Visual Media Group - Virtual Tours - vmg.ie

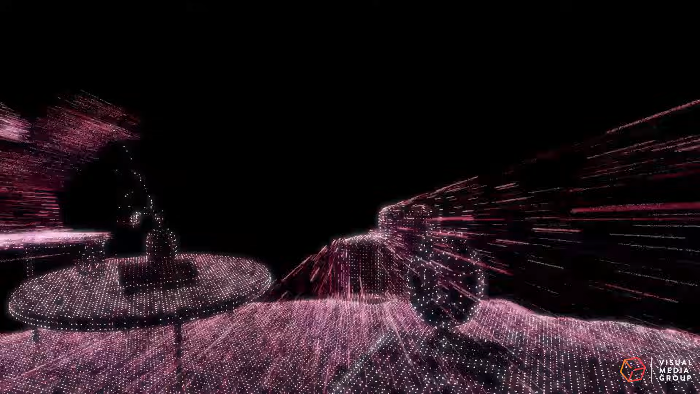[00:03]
Matterport official service partner and reseller.
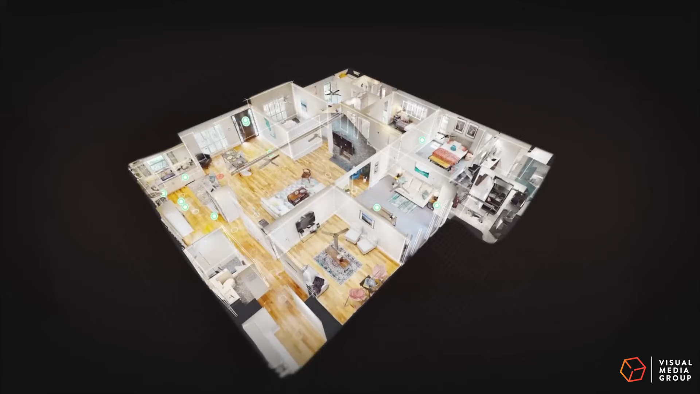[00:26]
Our powerful infrared and laser cameras together with Matterport AI and deep learning neural network automatically stitches together images to construct dimensionally accurate 3D models.
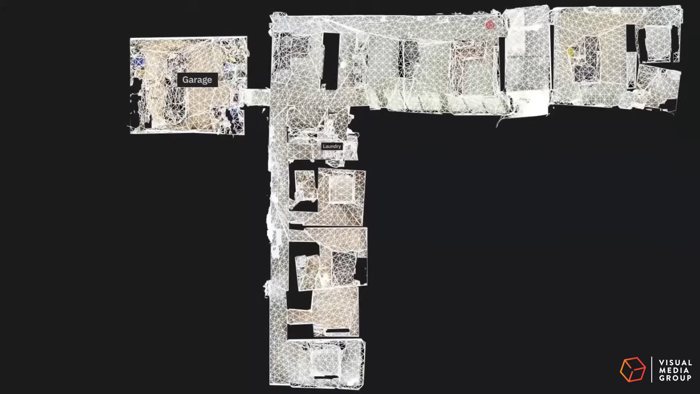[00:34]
Once we create a digital twin, we customize it with hotspots, labels and guided tours.